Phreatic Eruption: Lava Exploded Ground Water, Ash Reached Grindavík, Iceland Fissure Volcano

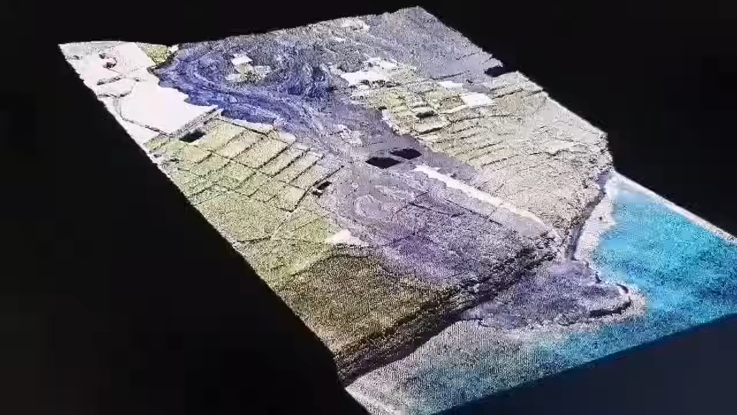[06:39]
This is a 3D model we have created. And it shows the lava flow.